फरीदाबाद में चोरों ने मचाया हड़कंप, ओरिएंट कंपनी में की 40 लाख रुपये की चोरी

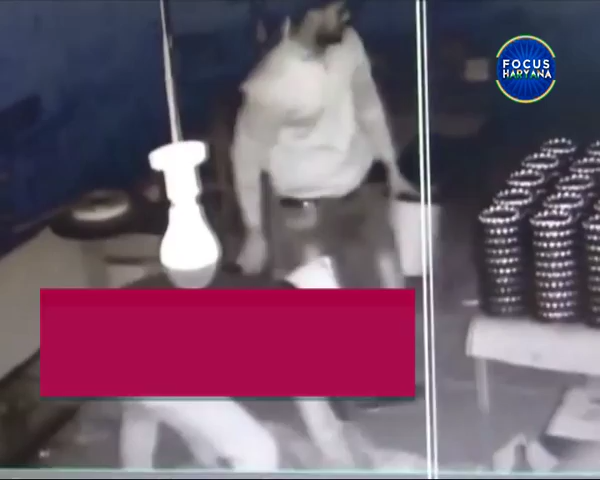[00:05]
सीची टीवी में नकाब पहने ये बेहत शातीर चोर हैं। ये सभी फरीदाबाद के सिक्टर पांच की ओरियंट इलेक्ट्रिक कमपनी में चोरी कर रहे हैं।